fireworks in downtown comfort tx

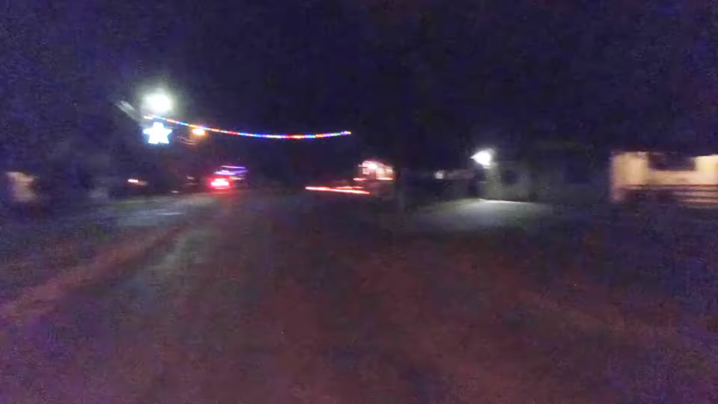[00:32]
Yep, it looks good at night. Alright guys, so I'm in Downtown Comfort now.